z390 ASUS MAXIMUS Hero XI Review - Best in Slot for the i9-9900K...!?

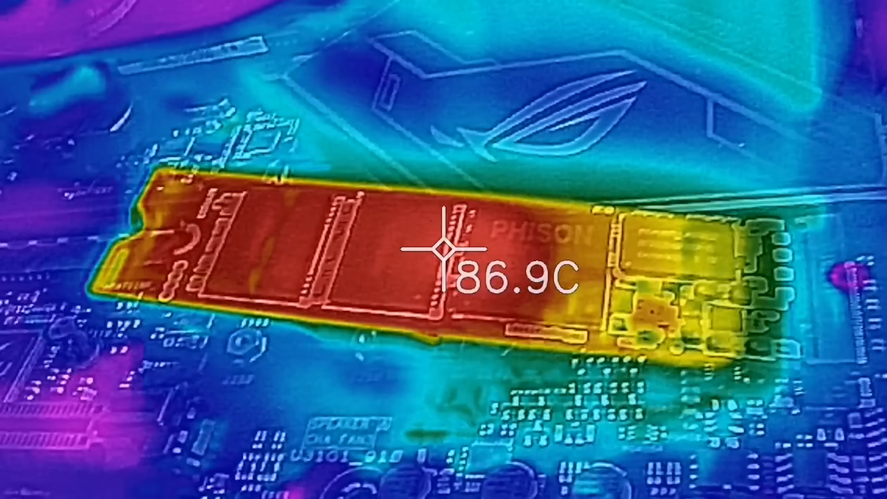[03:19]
On screen: spot 86.9°C
On the heat sink itself, we had 48 degrees when running a 100 gigabyte stress test,
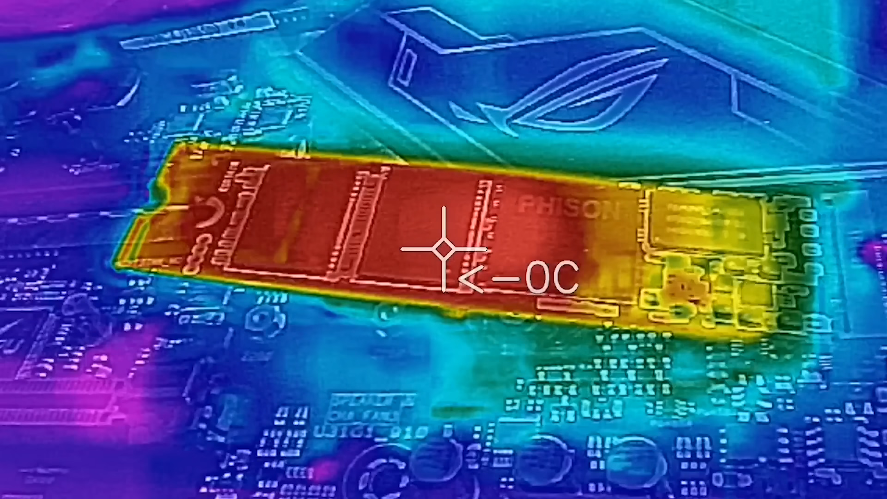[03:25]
and with the heat sink off, it was 91 degrees on the thermal imaging camera.
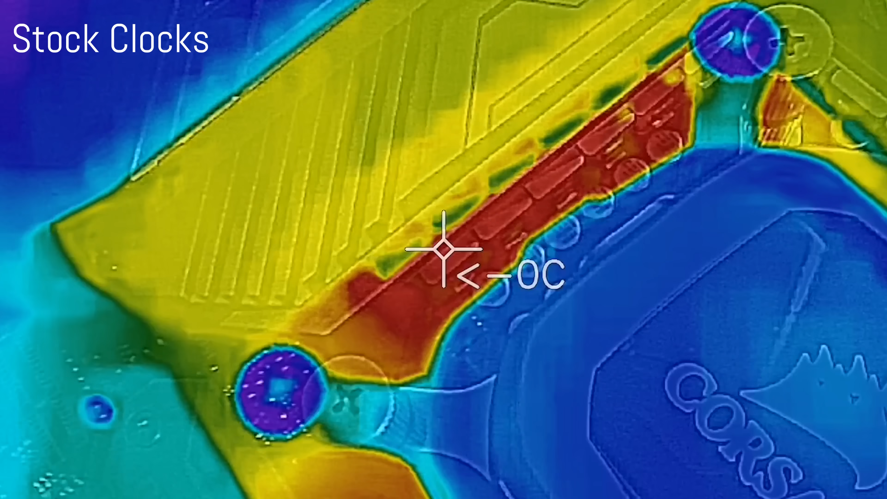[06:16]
And this motherboard, the VRM and the heatsink, the heatsink weighs about 300 grams,
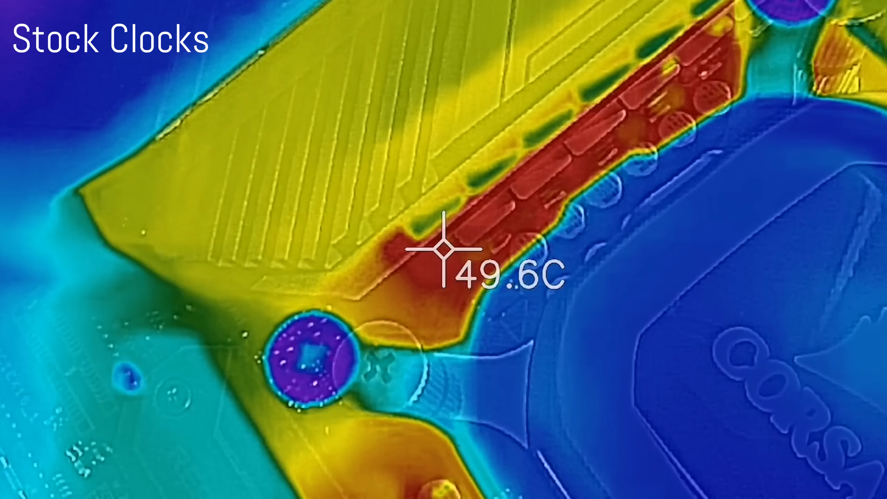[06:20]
On screen: spot 49.6°C
and when we looked at it with the VRM thermal imaging camera, with an overclock on a particular CPU at a particular speed,
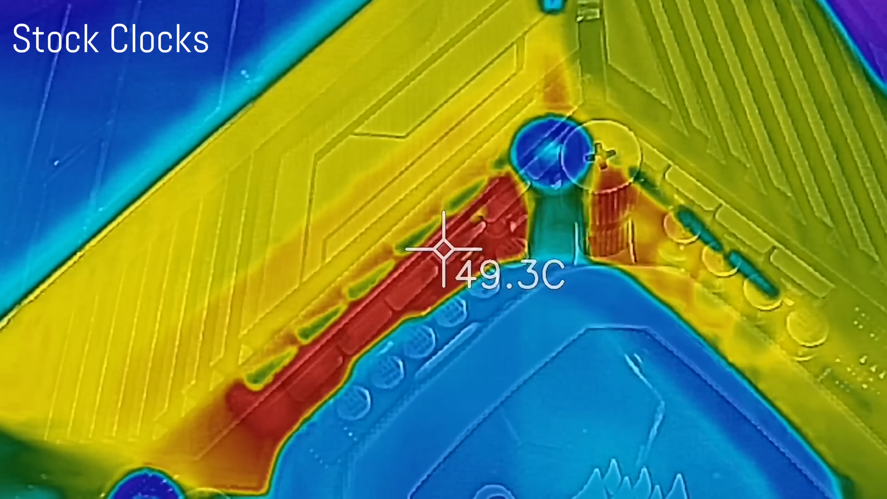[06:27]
On screen: spot 49.3°C
we managed to see that the VRM was going around 50 degrees.
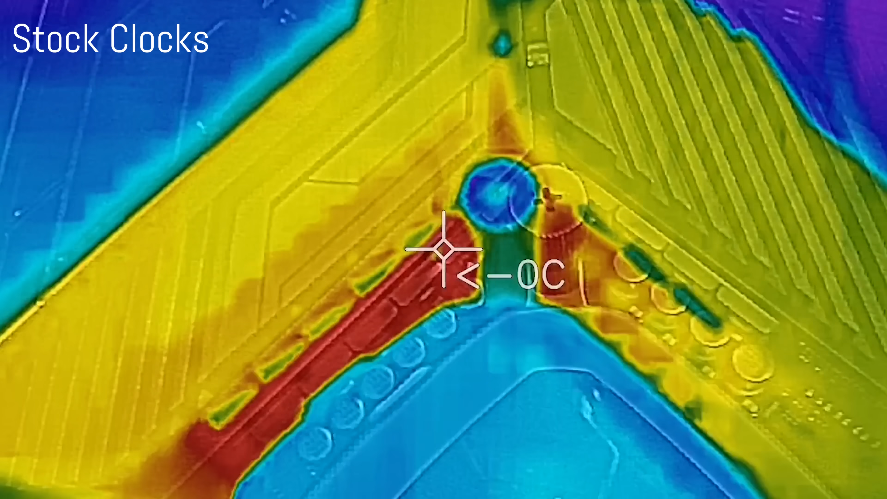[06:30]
This was out of the box.
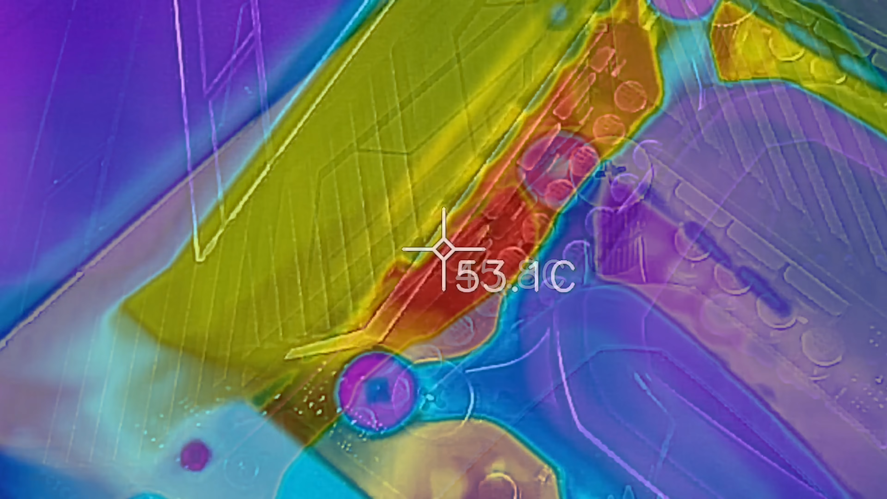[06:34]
The VRM itself was only going up manually on the thermal imaging camera to around 56 degrees.